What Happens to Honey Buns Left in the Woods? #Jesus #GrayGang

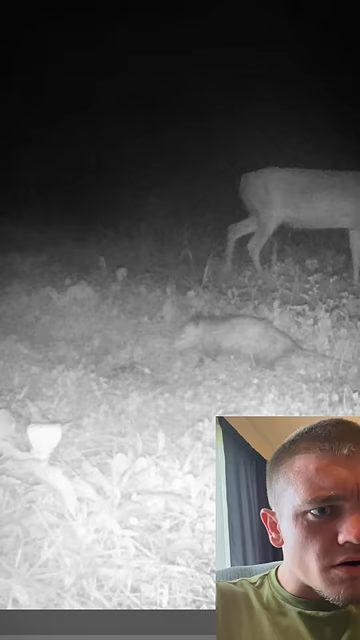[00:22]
I don't know. I think the deer just scared him, actually. But don't worry, the possum is actually back, and he 100% is gnawing on a honey bun.